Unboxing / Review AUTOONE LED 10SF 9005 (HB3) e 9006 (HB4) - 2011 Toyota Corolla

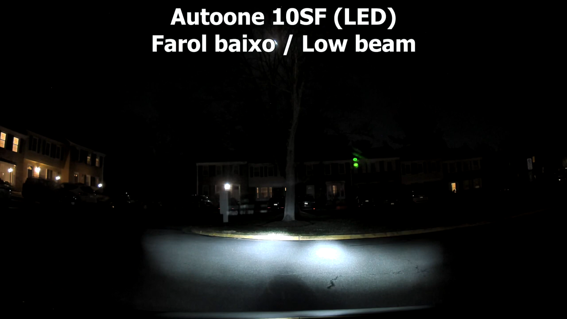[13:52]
Eu vi que o farol do halógeno, ele fica um pouco mais esparso, né? Enquanto que esse é um pouco mais forte, o LED é um pouco mais forte e mais focado. Entendeu? Esse é o farol alto da halógeno. E o farol alto LED, que é bem mais forte. Então, a iluminação do LED, com certeza, ele é bem mais forte.
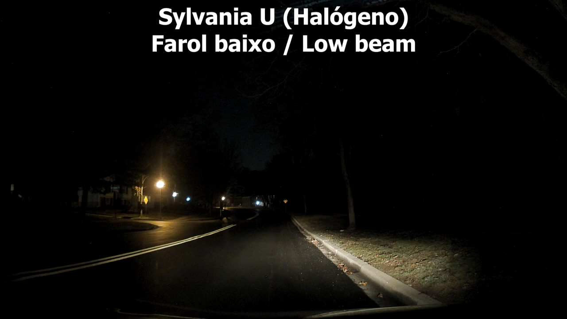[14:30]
E agora, na rua, esse é o farol baixo, halógeno. Farol baixo LED. Então, fica bem mais forte. Bem mais forte e concentrado, né? Esse é o farol alto. Então, vocês podem ver, assim, a distância, né? Que a luz vai, né? Desse halógeno. E agora, o do LED.
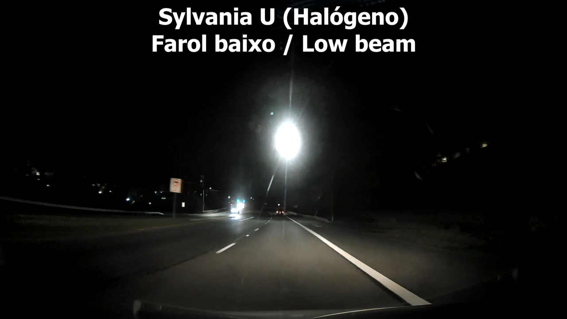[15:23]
Farol baixo. E eu vou fazer o mesmo percurso, usando o lâmpada LED. Depois, eu vou mostrar um em cima do outro, para comparar a luz, ok? Então, esse aqui é o LED. Então, vocês...
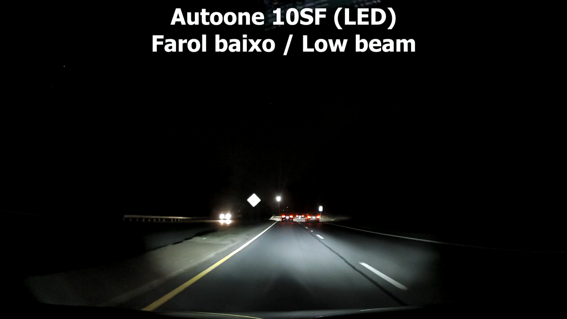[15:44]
Assim... Eu vou colocar assim, lado a lado. Então, vocês vão conseguir fazer uma comparação. Então, eu acredito que ele fica bem iluminado. E aqui, vocês podem ver a comparação. Então, vocês podem ver que a parte de baixo, que é o LED.
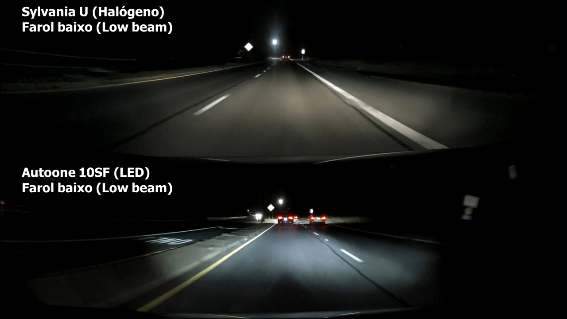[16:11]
Ele fica bem mais forte. Então... Bem bacana. E agora, mais uma... Eu fiz um outro trecho também. Mais um trecho, usando... O farol baixo. E eu vou fazer o mesmo trajeto... Com o LED. Então, consideração final.